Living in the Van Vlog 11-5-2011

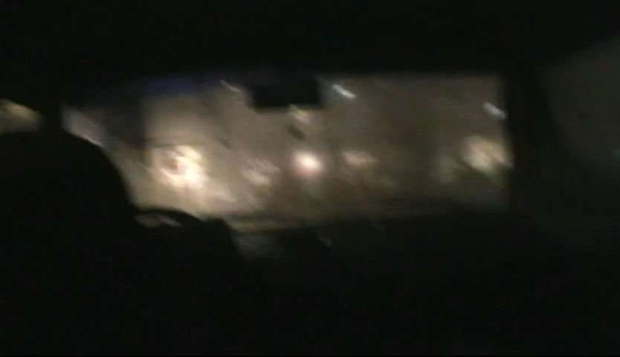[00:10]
There's a Starbucks right there. It's still a little bit dark out.